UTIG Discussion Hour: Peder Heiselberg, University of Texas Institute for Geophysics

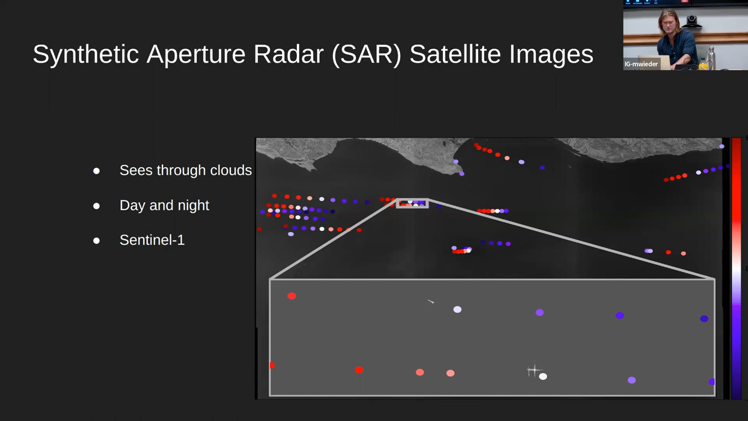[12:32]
but also we are looking at starting the terrace x which is has better resolution the central one is a very low resolution compared i mean you can see some of the in the insert uh you can see the ships and these are like large tankers they are very small here
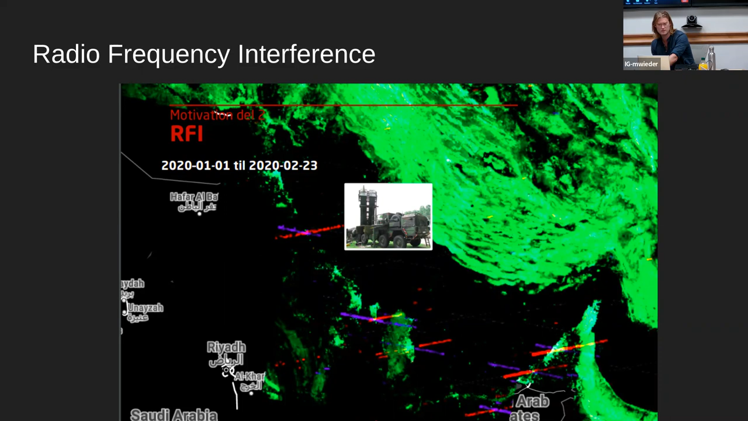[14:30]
missile systems are uh in the missile in the middle east uh yeah and also in uh like yeah near israel and stuff that's a lot sweden has a lot uh yeah
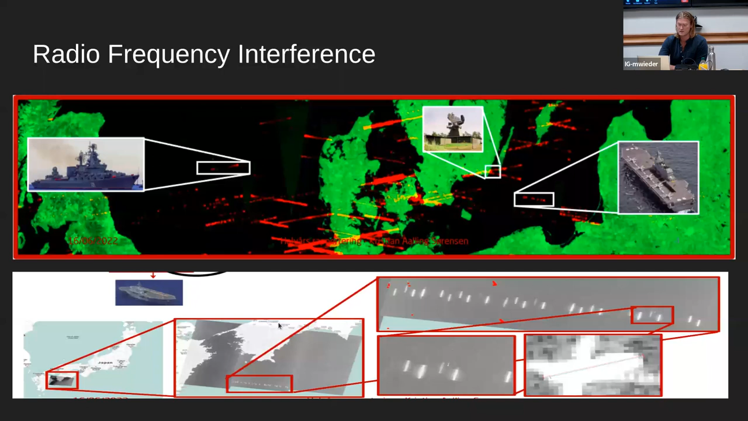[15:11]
aircraft carrier south of japan which coincidentally is located right in the right in the interference strip you get these kind of patterns yeah yeah all right